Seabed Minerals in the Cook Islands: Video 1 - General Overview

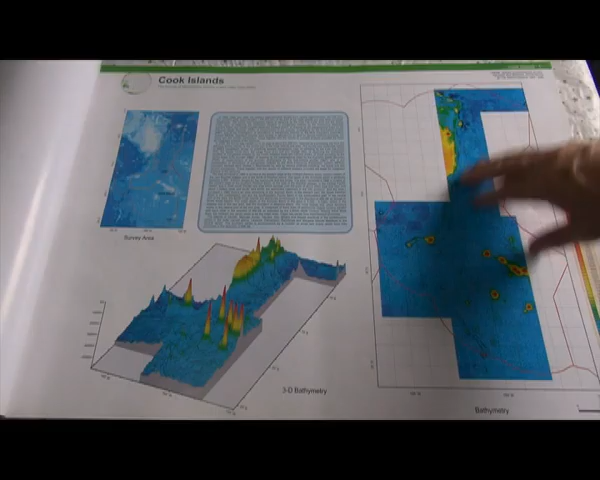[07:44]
which provided a better indication of what quantities of the deep
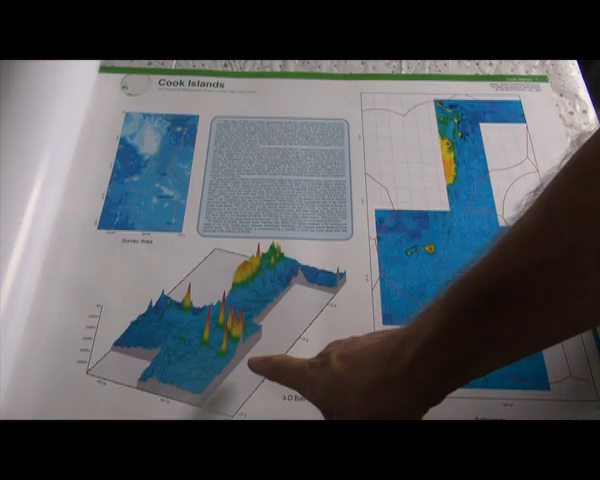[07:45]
sea minerals existed in various areas of the Cook Islands EEZ
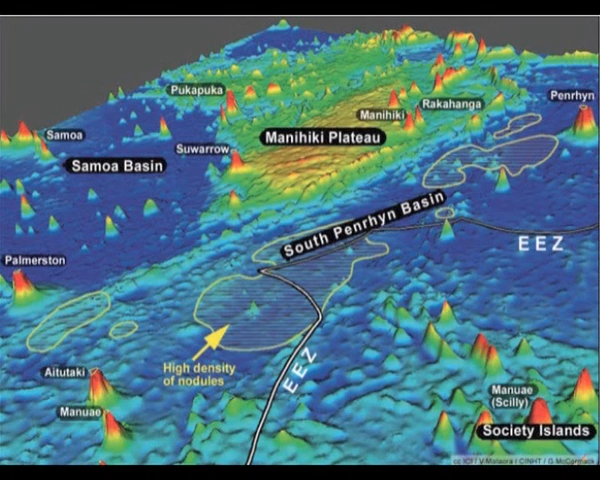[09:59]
The main concentration of nodules is in the South Penrith Basin,
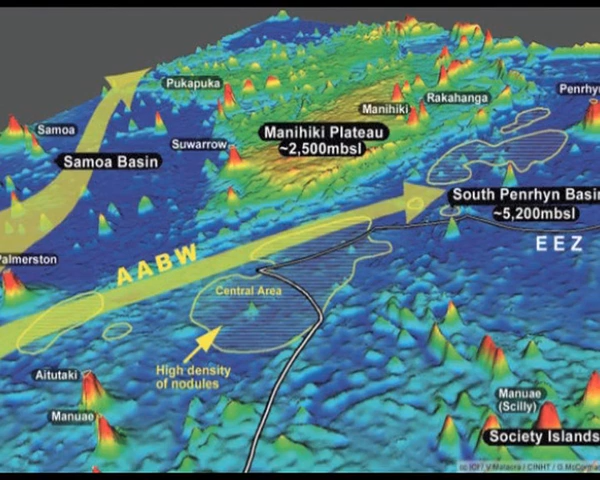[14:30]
Since they were discovered, the ocean depth of 5,000 meters,